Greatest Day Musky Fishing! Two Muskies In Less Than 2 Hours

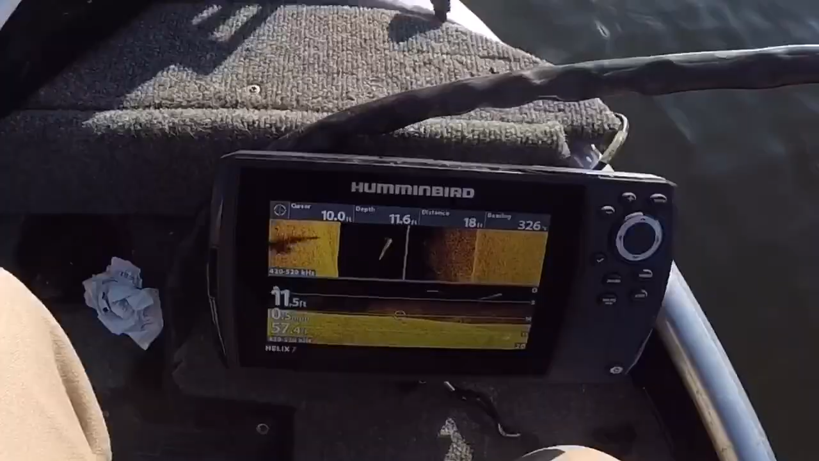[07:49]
But, on the side scan, there's a muskie right there. It catches a big shadow.
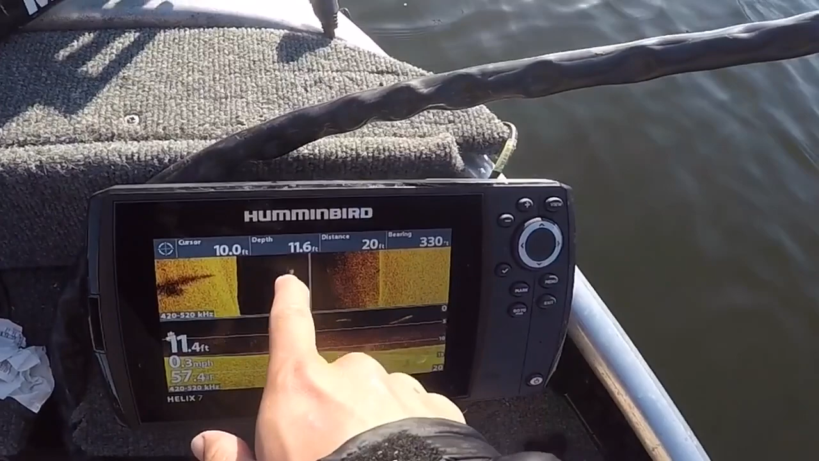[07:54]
On screen: speed 0.3 mph
It's right underneath the boat, over there. You can see him right here. That's cool.